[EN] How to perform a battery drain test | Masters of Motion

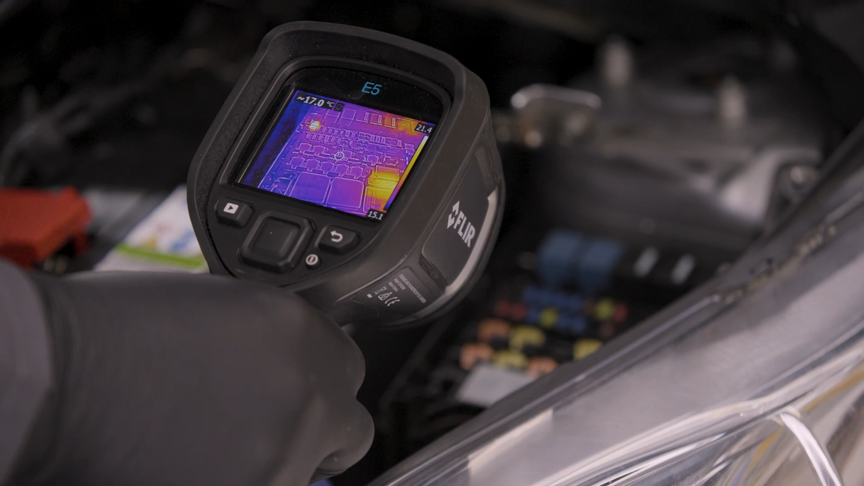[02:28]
You can see here that this fuse is hotter than the others, and there should be no current running through that circuit.